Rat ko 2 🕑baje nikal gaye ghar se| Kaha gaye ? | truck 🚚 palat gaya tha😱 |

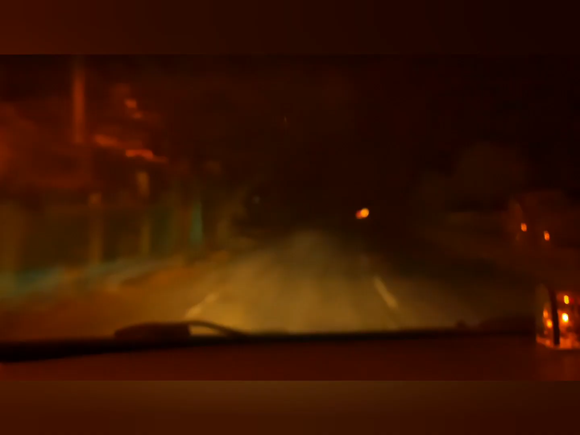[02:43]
और ये अभी का रास्ता देखिए आप, इतना डरावना। रात के बज गए है 2:33। या तो हिंदी बोलो या इंग्लिश बोलो, दोनों मिक्स तो समझ में आएंगे सबको।
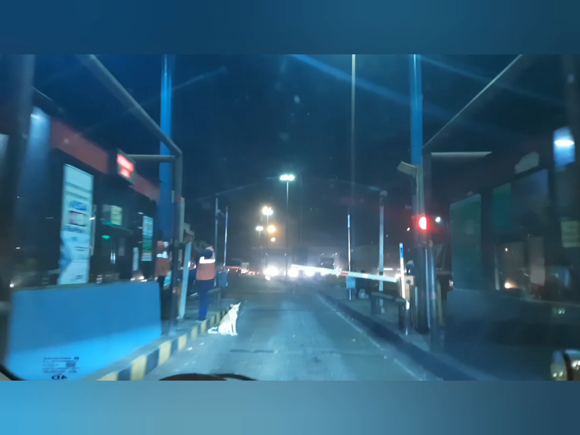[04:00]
हम लोग निकले हैं गुजरात साइड में, तो लेट्स सी कहाँ जाते हैं। क्या पता निशान हमें अहमदाबाद ही लेके चले जाए, लेकिन वो नहीं हो सकता क्योंकि 4 घंटे में तो हम नहीं पहुंच पाएंगे अहमदाबाद। तो हम लोग फाइनली निकल गए हैं
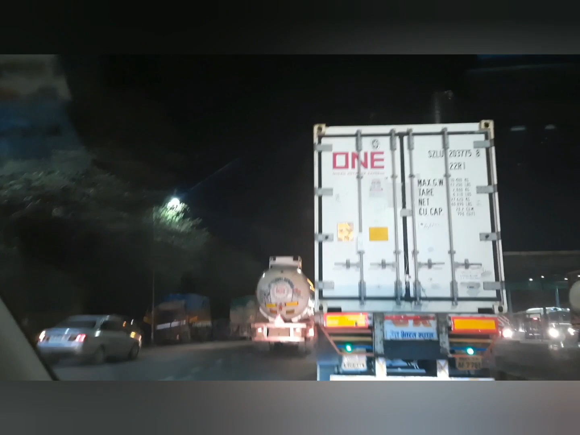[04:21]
गुजरात साइड में, अभी दिखाते हैं हम और कहाँ कहाँ जाएंगे। और ये देखिए एज यूजुअल ट्रक का ट्रैफिक।
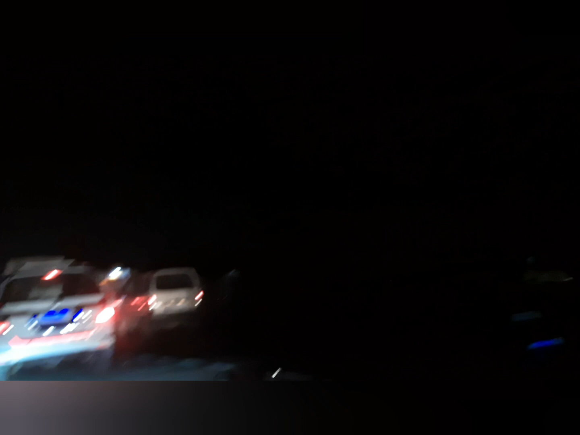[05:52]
एक्सीडेंट हो गया। चार बज के 17 मिनट हो गया है और यहाँ पे एक बहुत बड़ा एक्सीडेंट हो गया था, उसकी वजह से ट्रैफिक जाम हो गया था।
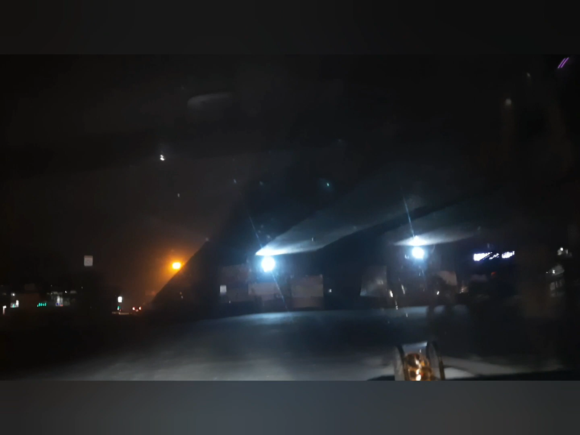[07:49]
वो देखो रास्ते पे लिखा हुआ है, रास्ते पे तो बहुत कुछ लिखा हुआ है,
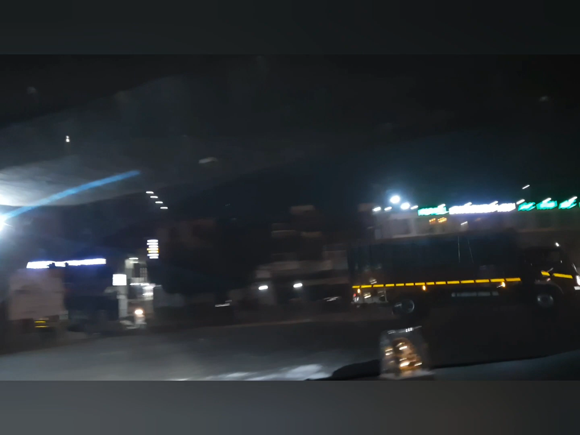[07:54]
जैसे अभी ये लिखा हुआ है होटल द्वारकाधीश, नहीं द्वारकेश,